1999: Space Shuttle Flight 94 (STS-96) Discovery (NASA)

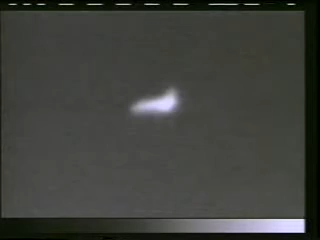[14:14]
We made our landing at Kennedy Space Center at night and this is what the views were from some infrared cameras that were tracking us as we came around to line up with the runway as you see out in front of the orbiter.